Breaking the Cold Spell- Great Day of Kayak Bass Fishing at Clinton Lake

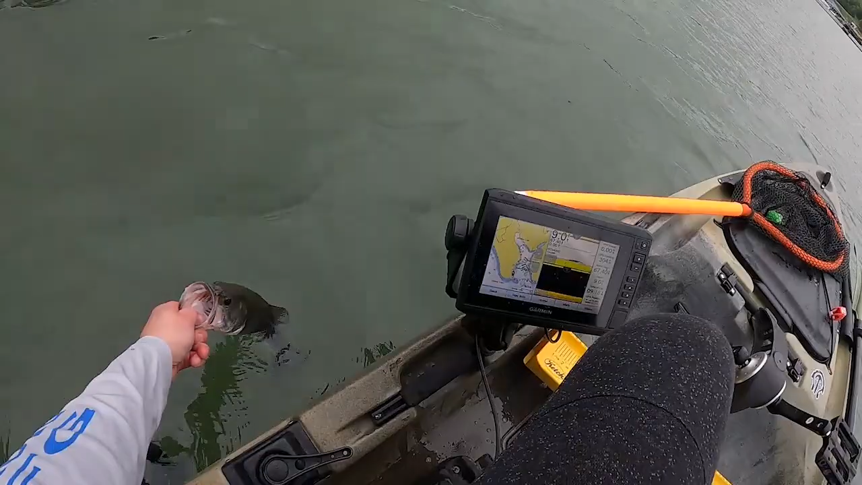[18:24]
Thanks for biting, buddy. Yeah, this feels so good. I've been struggling here catching any fish this year.